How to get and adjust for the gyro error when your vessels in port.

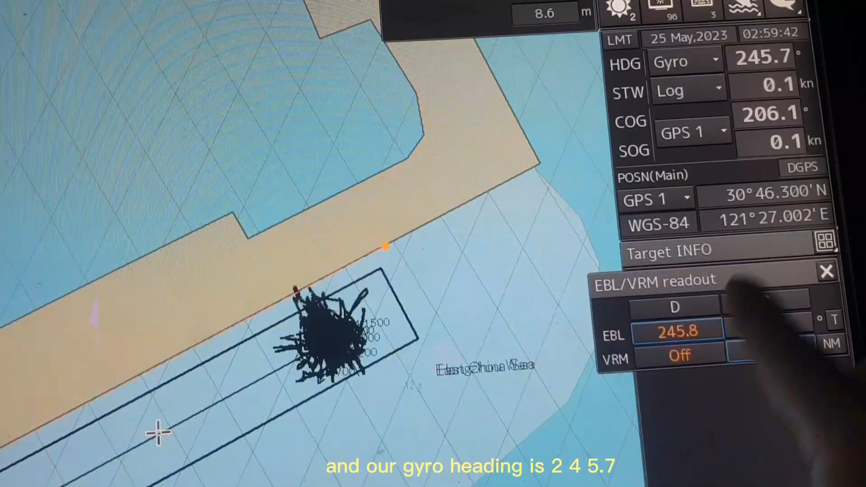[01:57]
our zero heading is 245.7 that's
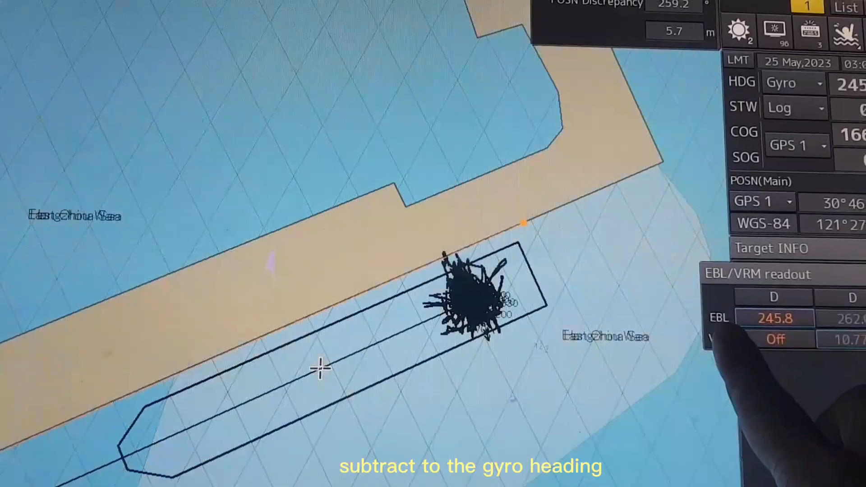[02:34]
now you have to get the two bearing subtract to the zero heading now you have to get the two bearing subtract to the zero heading it means 245.8 subtract to 245.7